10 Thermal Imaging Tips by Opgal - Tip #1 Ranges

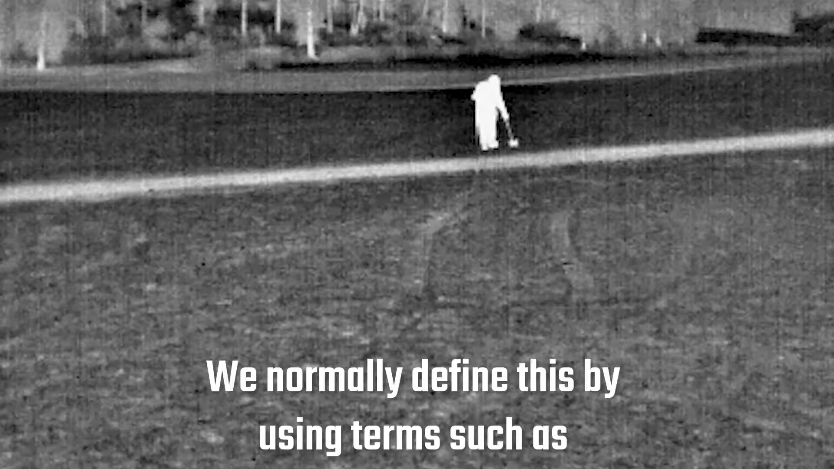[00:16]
by using terms such as a detection recognition and identification aka DRI
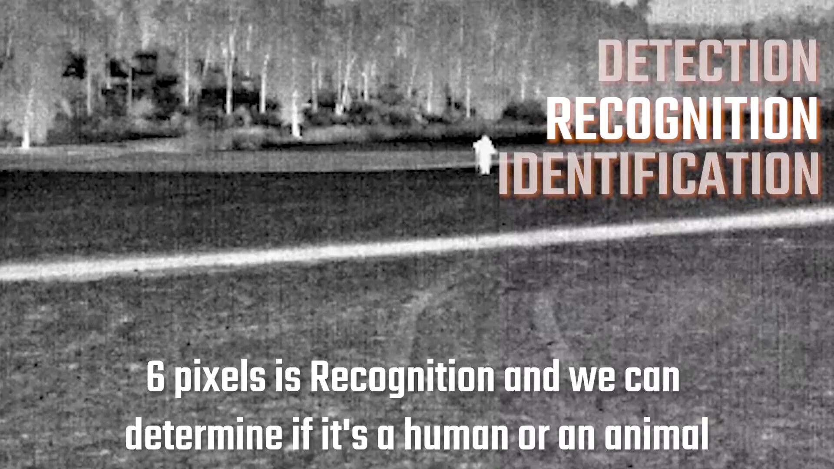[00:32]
six pixels is a recognition and we can determine if it's a human or an animal and if he has something large in his hands identification that's now a 12 pixel scenario now we can see closing backpacks and any object in